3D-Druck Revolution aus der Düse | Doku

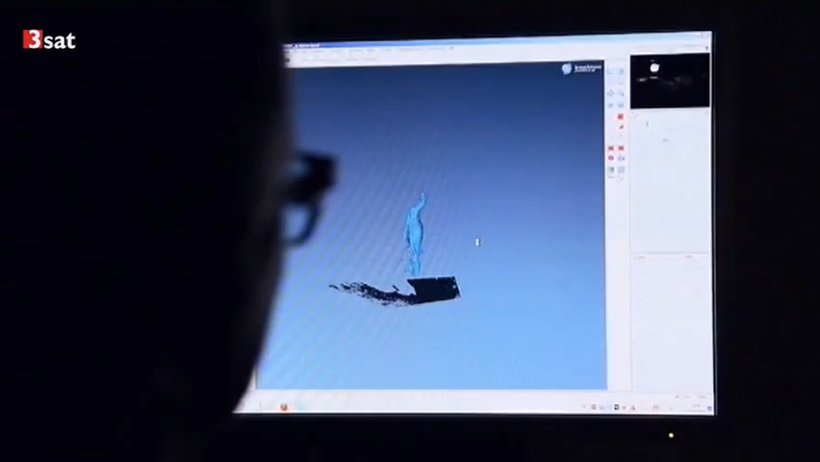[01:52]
Und überführt sie in ein digitales Modell.
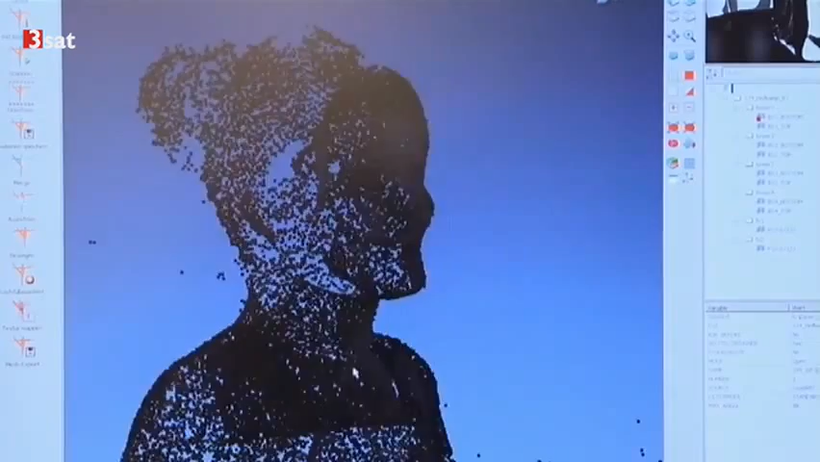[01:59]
Bevor die Miniaturfrau gedruckt werden kann, muss Karin Sander sie am Rechner bearbeiten und Fehlstellen ausgleichen.
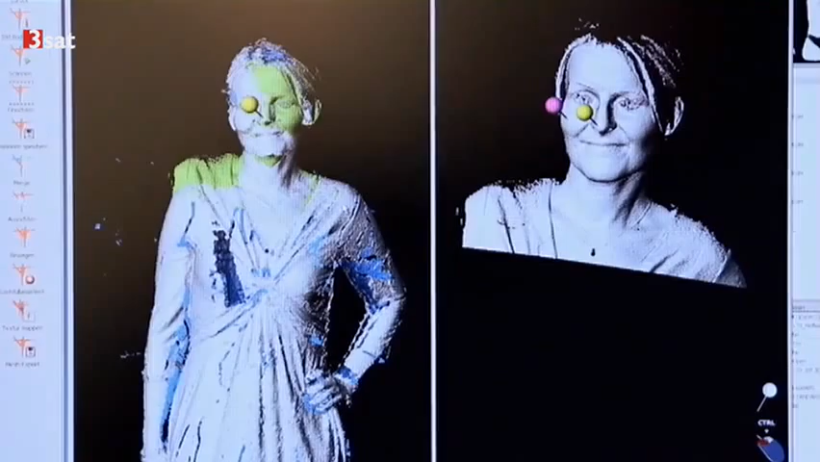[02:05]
Dann teilt das Programm die Figur in Lagen, die ein 3D-Drucker verarbeiten kann.